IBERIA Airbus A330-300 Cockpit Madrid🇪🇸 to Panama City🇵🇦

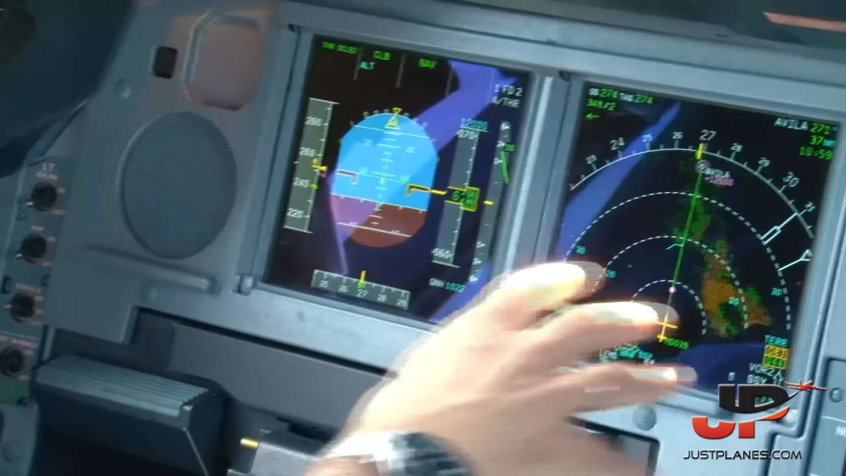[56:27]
and it reflects all the mountains over there in the north of the community of Madrid. No?